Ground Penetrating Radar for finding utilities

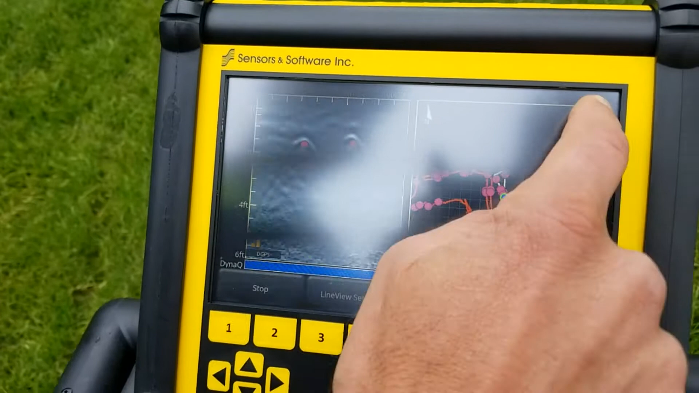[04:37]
But I can zoom in and we can look at this area. And we can see where we left all these pin drops.
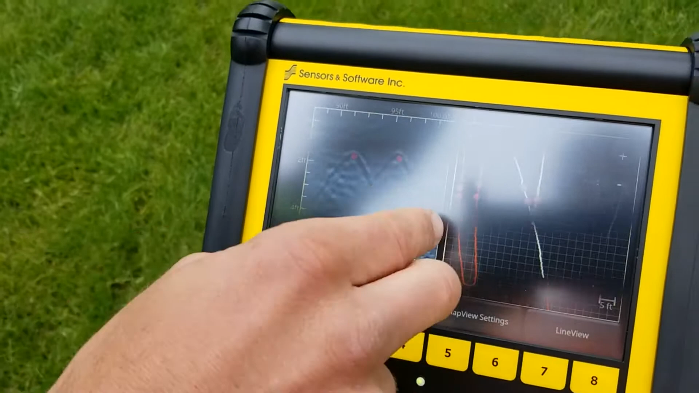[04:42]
And you can see that we've got lines running through this area that we're finding.
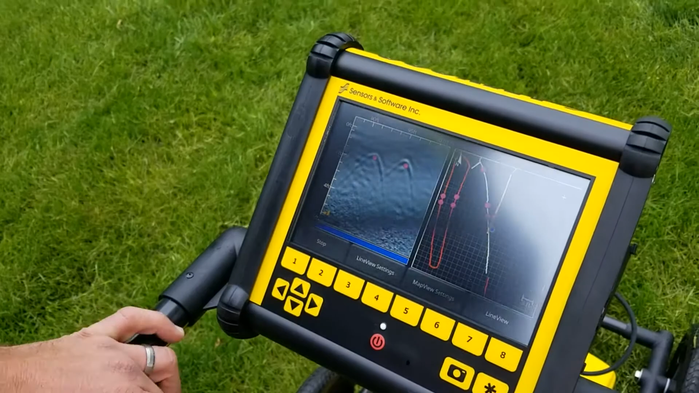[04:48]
The other thing that we can do is we can go to a grid scan.
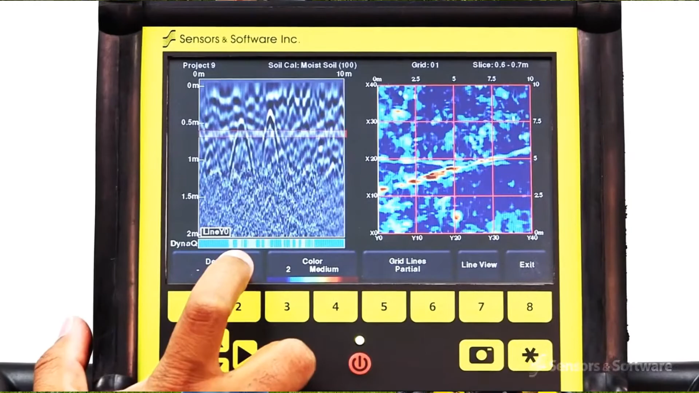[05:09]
Right now the line scan view is doing so great.